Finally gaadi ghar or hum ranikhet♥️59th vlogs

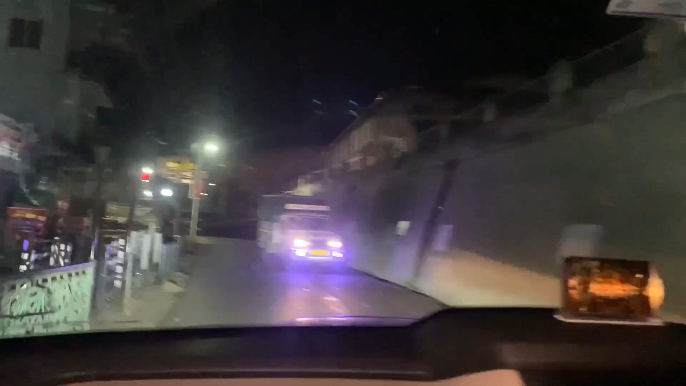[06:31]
न्हींफ डिया है कि तो ढद को यह रोड जा रहा है मुक्तियश्वर के तरफ को
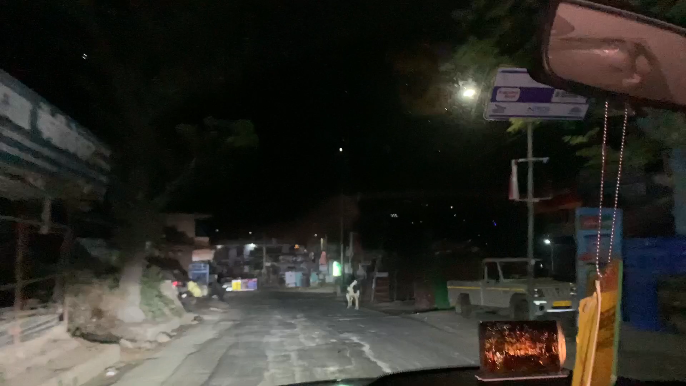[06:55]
गए है � बीम ताल बीम ताल की सुर्वाद होती है यहां से टी पॉइंट से
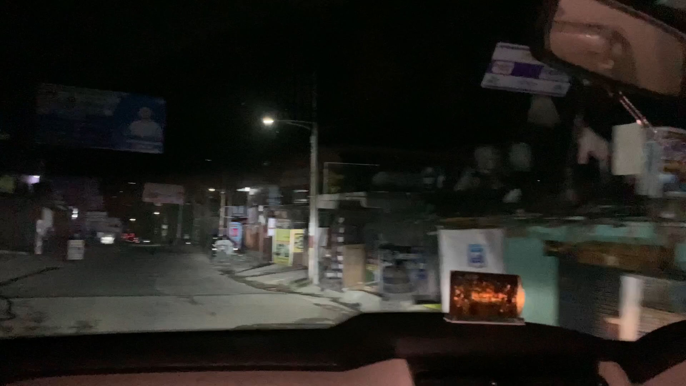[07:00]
और यह है बीम ताल की मार्किट जो की हम इसके अंडर एंटर कर चुके है वाट दा वाटर गेट
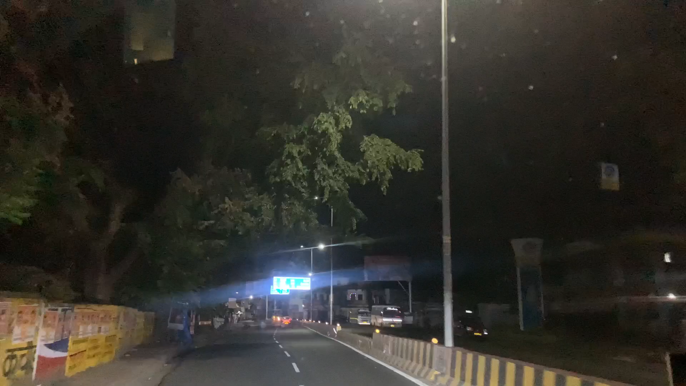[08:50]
अपने जो है काड़ कृदान पहुंच चुके है टाइम हो रहा है 12 को 13 विद्ट थिक च्रॉप
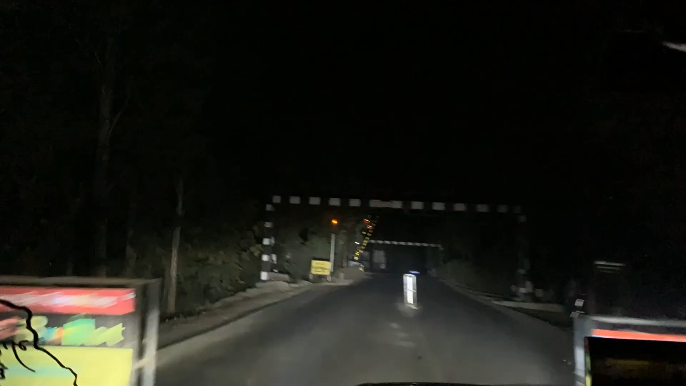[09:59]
अब जो है पहुंच चुके है रुद्रपूर शिटकुल हल्दवानी अपनों ने पार कर दिया रुद्रपूर में अपने अंटर चल रहा
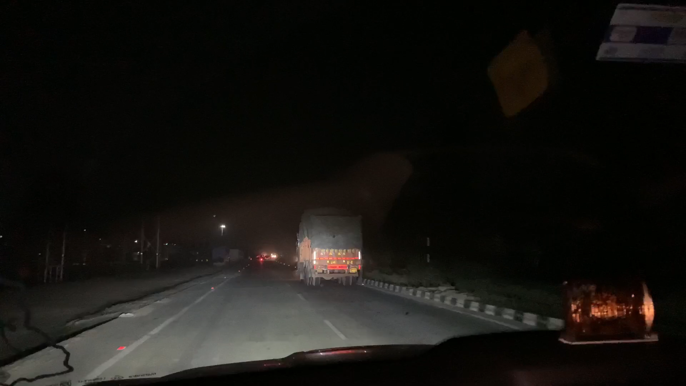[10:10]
है इस शिटकुल फैक्ट्री है और महल में और यह जो है टाइंसी पावड है बिल्काल से हां डेर्ड़ बेदर अपने जो है हल्द�
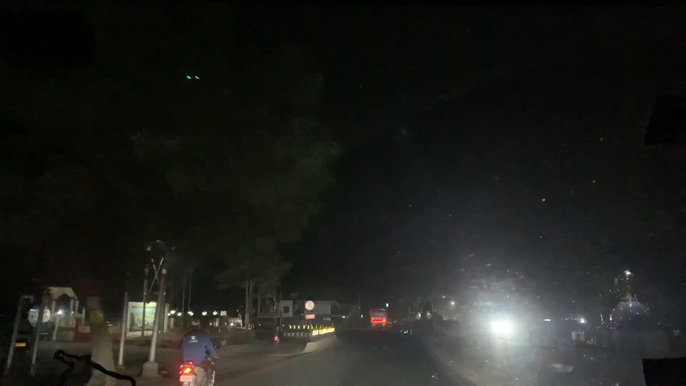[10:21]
की अपने बढ़के अपने घर की और
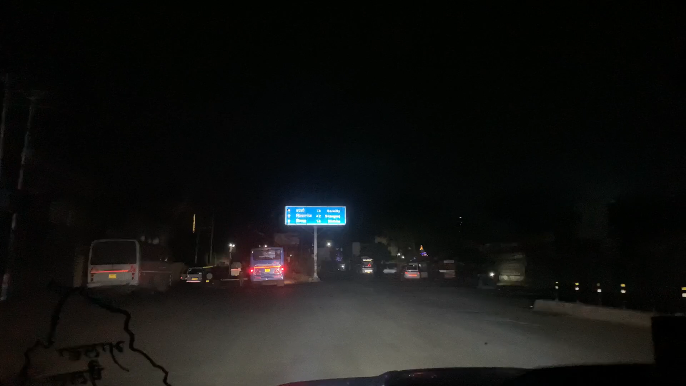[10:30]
राइट में जो है रोडवे जाई आने वाले टाइम में बहुत जबर्दस बनेगा तो दोस्तों फाइनली अपने पहुंच गये लालपूर लेकिन यहां एक रोजदार के लिए कंपनी है बहुत जबर्दस महिंद्रा
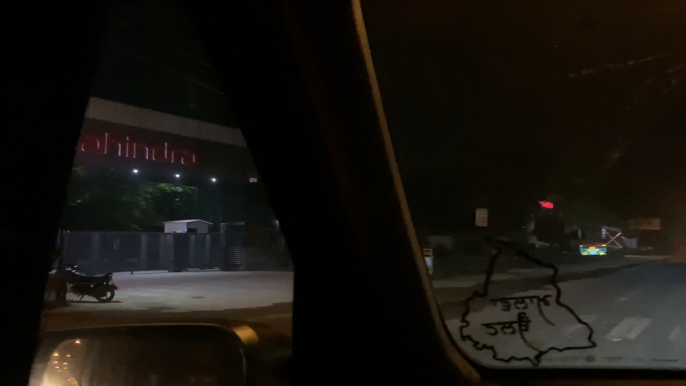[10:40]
एन महिंद्रा जो कौक कैकटर मनुम्फेक्चर
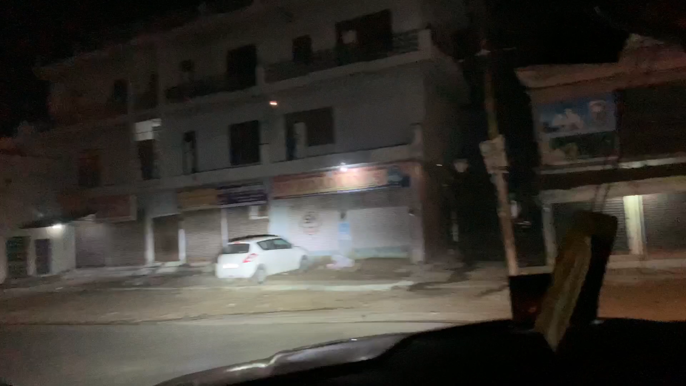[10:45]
करτι है वैसे कए कहाँ आपि टीख दूक करती है है लालपूर में